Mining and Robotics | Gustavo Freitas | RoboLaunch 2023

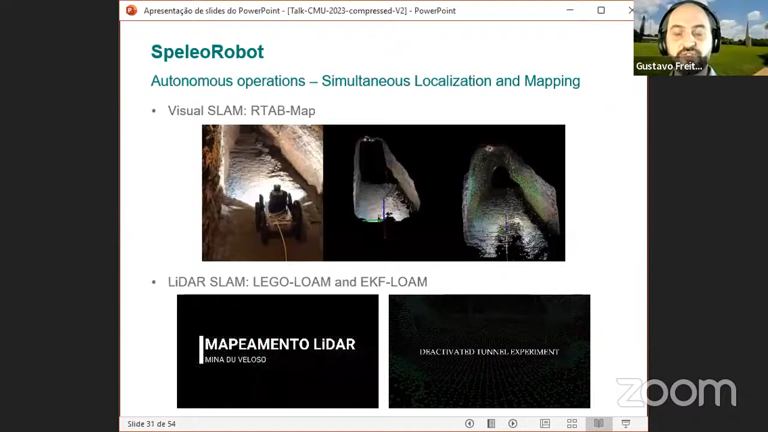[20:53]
Also thinking about autonomous operations, we are doing a lot of research related to simultaneous localization and mapping, also called SLAM.
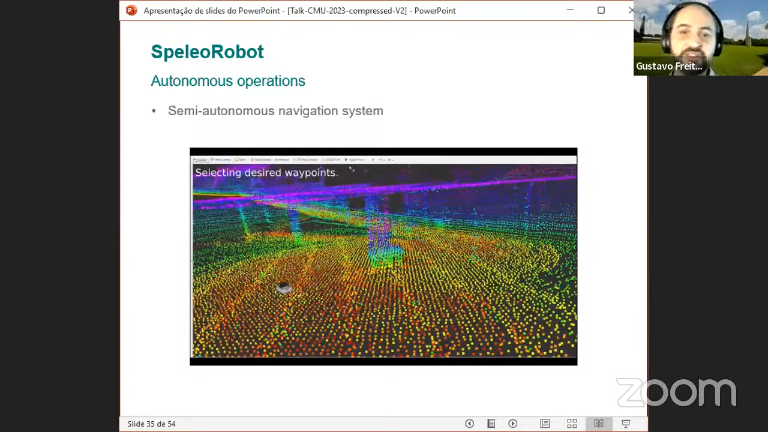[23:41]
So the idea is that we first move the robots around the environment that you want to inspect. Then we construct a map representation based on a 3D point cloud. Inside this 3D point cloud, we select waypoints where the robot should pass through.
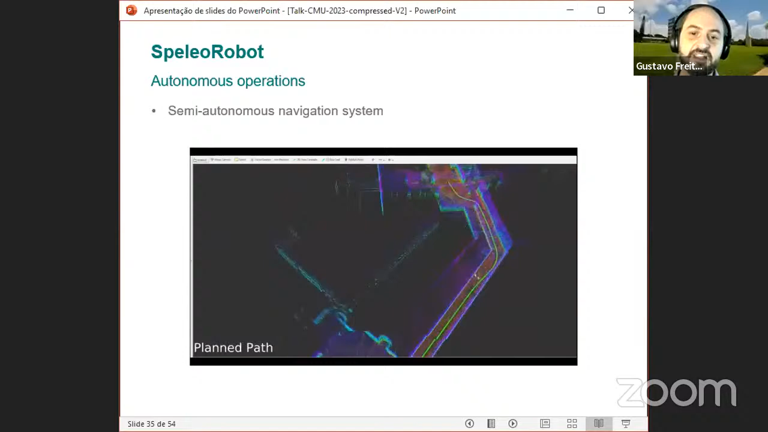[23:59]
And then we create a path connecting all these waypoints. And using the navigation control strategy, we can make the robot follow this reference path that we created.
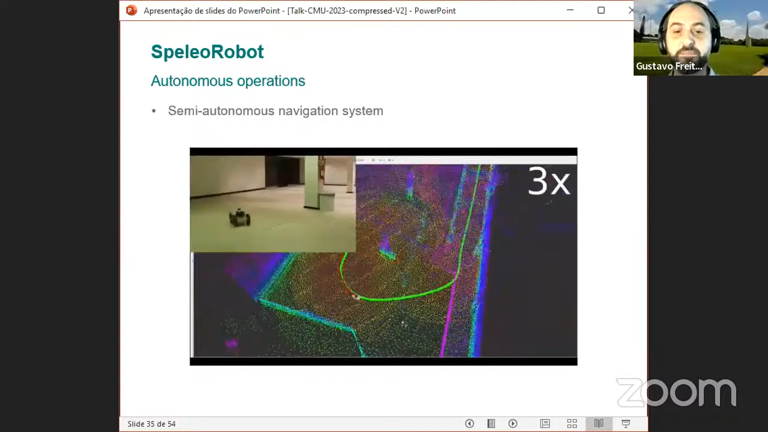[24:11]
And here's a video illustrating all this procedure.
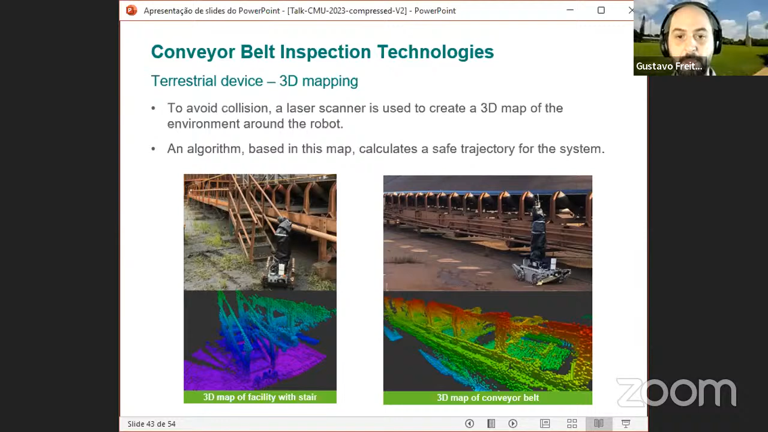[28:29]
And this is done using these maps as a reference. So this was the automatic inspection flow that we proposed.
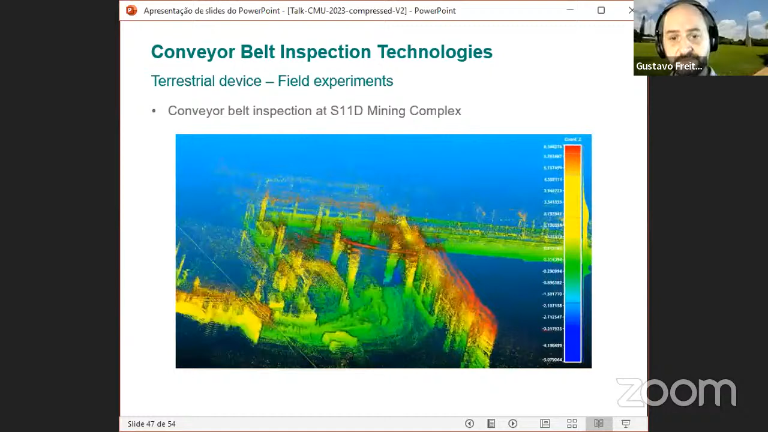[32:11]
So we have an idea of the size of the conveyor belt and the area that we were inspecting here. This part of the video is going to present you an autonomous operation of the spider robot.